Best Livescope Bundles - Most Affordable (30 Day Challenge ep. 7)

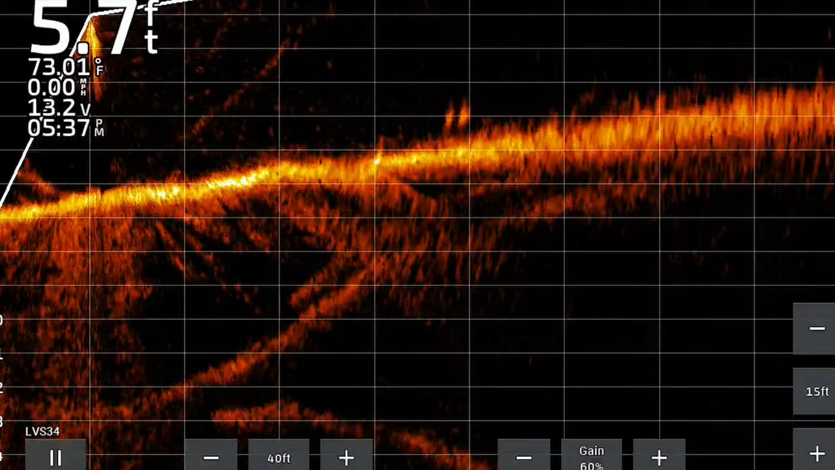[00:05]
On screen: depth 5.7 ft, water 73.01°F, speed 0.00 mph
oh there's is that some fish on the bottom there let's wait till it swings back i think there's some up there so you're looking at buying a live
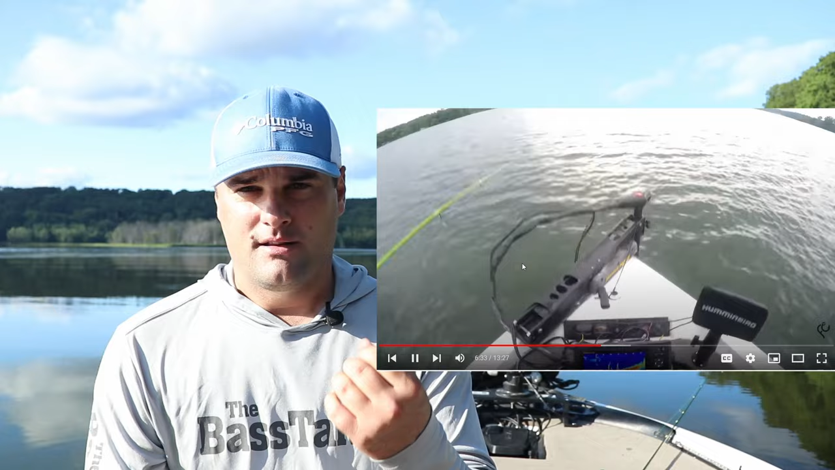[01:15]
scope is a second generation which is there's two transducers there's the lvs12 and the lvs32 the lvs12
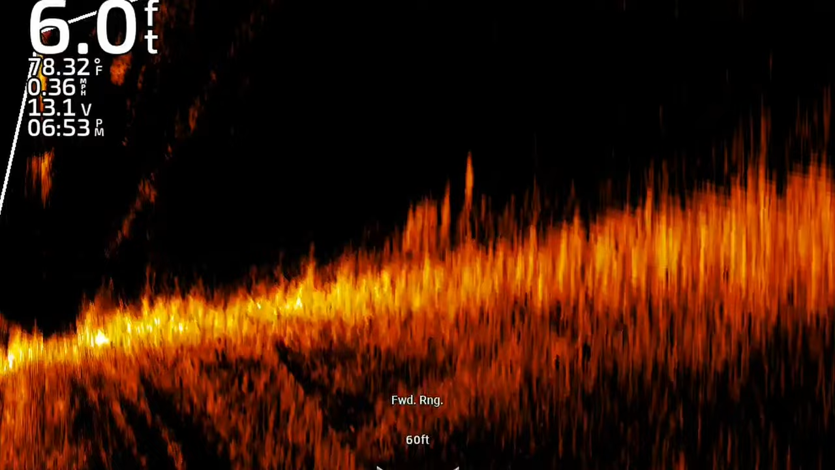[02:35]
On screen: depth 6.0 ft, water 78.32°F, speed 0.36 mph
feet you started to get some blurriness maybe there's some dead zones and they came out with the lvs34 to solve some of those issues and for the most part in my experience i
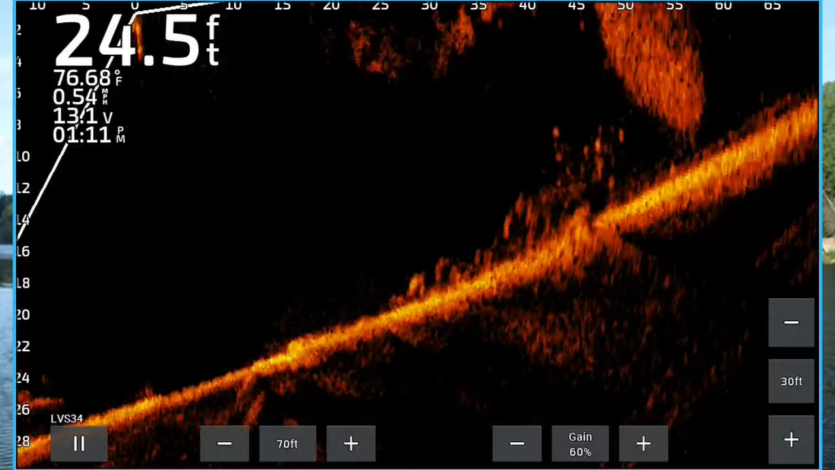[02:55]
On screen: depth 24.5 ft, water 76.68°F, speed 0.54 mph
have an lvs34 on my unit it has solved those issues you can crank it up to 100 feet and it's pretty darn clear if you're casting a big enough bait there's no dead zones and you can see fish pretty pretty darn well up to about 100 120 feet
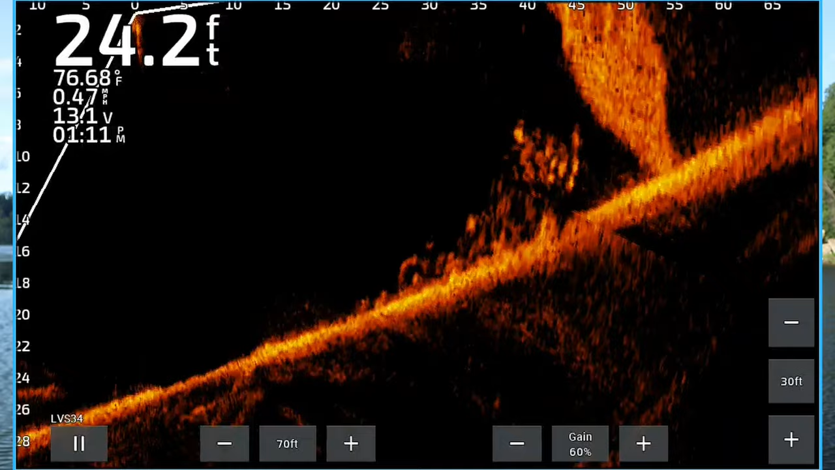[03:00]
On screen: depth 24.2 ft, water 76.68°F, speed 0.47 mph
so those are kind of the three types of transducers for live scope the lvs12 the lvs32 and the lvs34 the
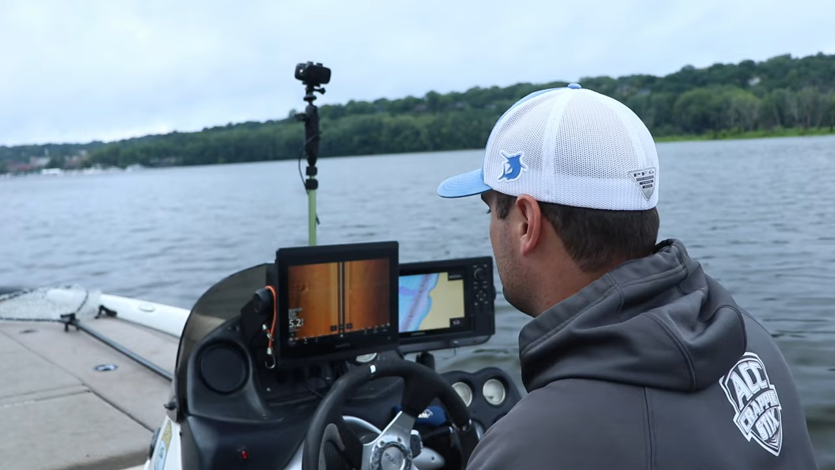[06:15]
compatibility so if you're worried about that of just getting a 12 inch screen but it doesn't have your regular side view or clear view technology as long as you have an ethernet
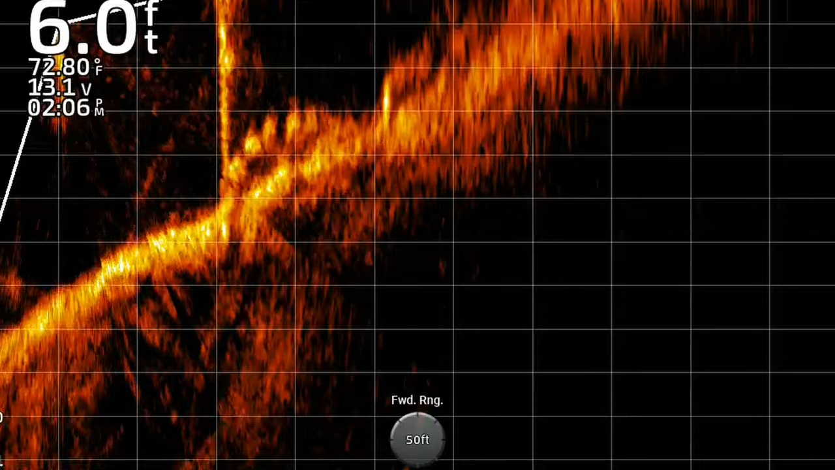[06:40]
On screen: depth 6.0 ft, water 72.80°F
can view the same live scope screen at the units of the dash it's kind of the cool thing and you can do the same if you have the echo map units you just have to get a five port plug-in connect some ethernet cables and you can actually connect all the units and